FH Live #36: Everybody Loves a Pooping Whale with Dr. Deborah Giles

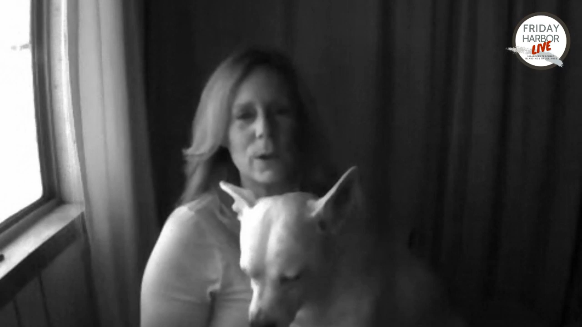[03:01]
For example, I have a black shirt on interestingly. Um, and it's showing up as white.